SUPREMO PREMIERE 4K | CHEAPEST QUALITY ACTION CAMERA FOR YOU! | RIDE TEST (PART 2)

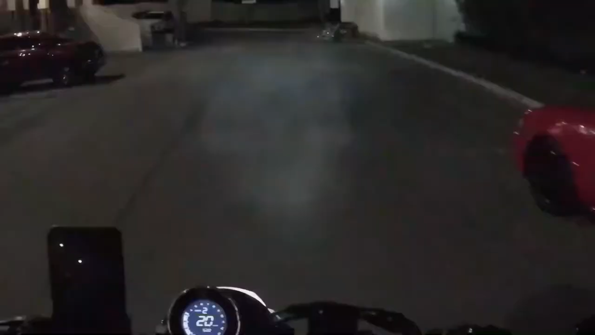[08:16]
Kasi hindi ko nakikita sa monitor. Kasi nakagilid yung ano ko eh.
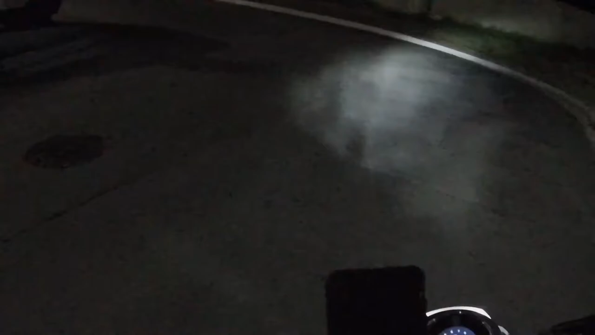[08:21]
Nakagilid yung mount ko. Nasa gilid ng helmet.
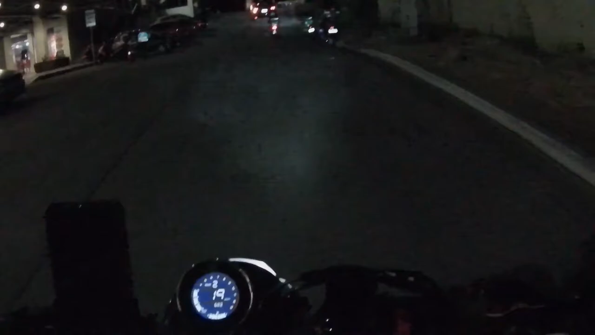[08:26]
So far medyo nabawasan na siya. Sa isang oras nabawasan na siya ng mga 1/4 na ano, na battery.
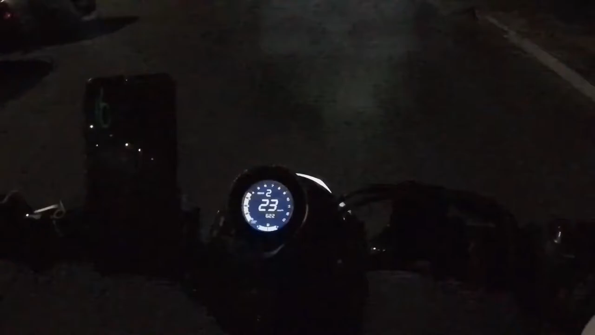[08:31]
So ang nakakatipid sa kanya kapag pinapatay niya yung screen. So gamit tong ano na to, tong remote.
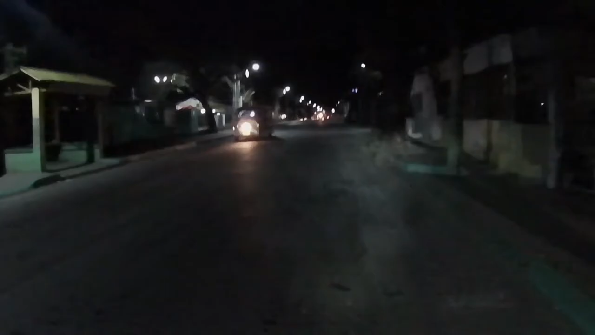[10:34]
Nako, may nakaharang sa gate. Paano ako papasok?